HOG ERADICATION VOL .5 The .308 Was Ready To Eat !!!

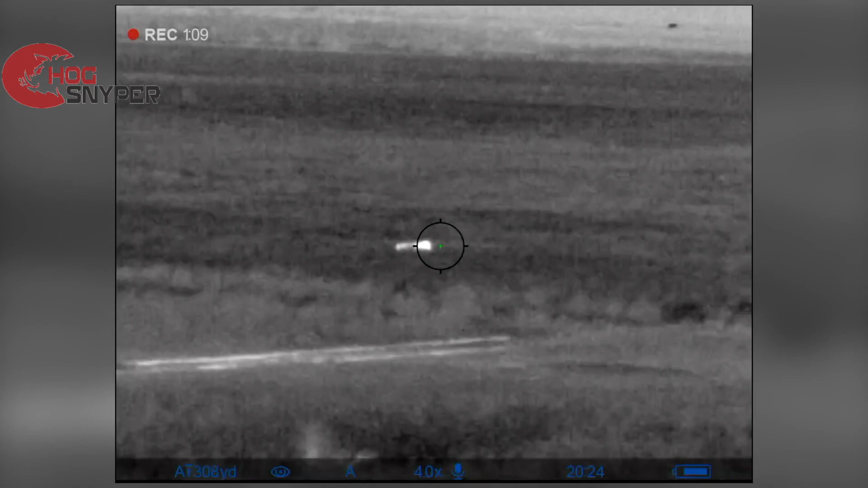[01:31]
He's gonna be gone in a minute, bro.
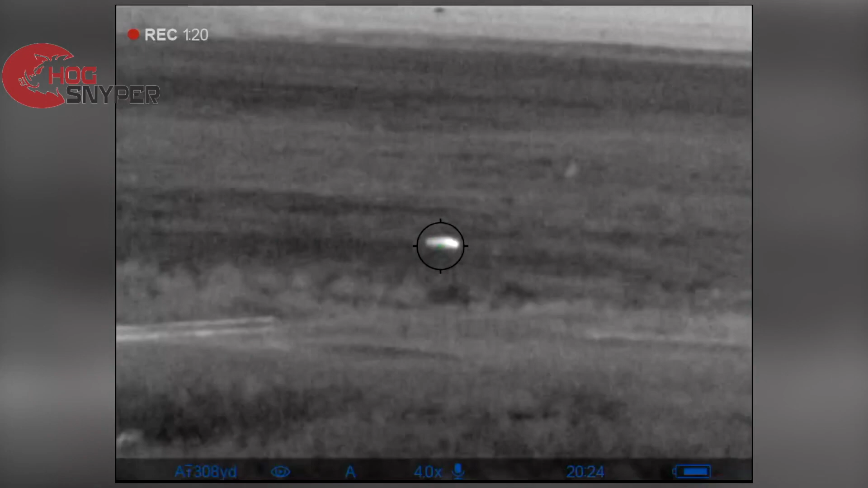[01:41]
He's in the street.
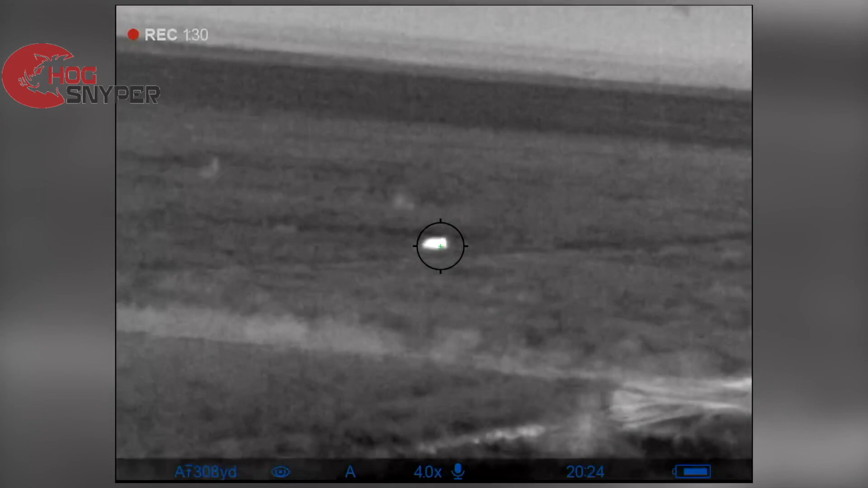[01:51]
You see him? He's down. He's down.